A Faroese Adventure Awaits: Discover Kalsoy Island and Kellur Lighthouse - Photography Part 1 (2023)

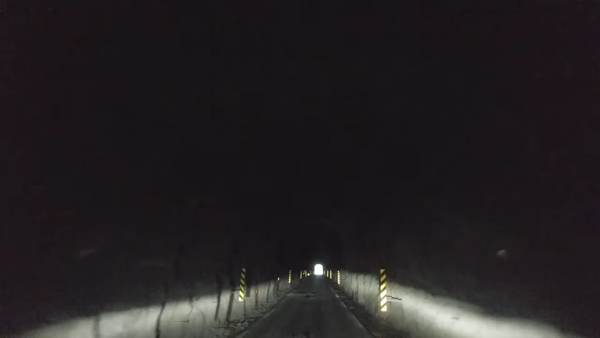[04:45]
If I can get a little bit of B-roll on the way back, I'll chuck the camera to one of the other guys. I'll show you what it's like coming through the actual mountains. Absolutely amazing experience to be driving through. It looks like a hamster's nod, it's way all the way through the hillside.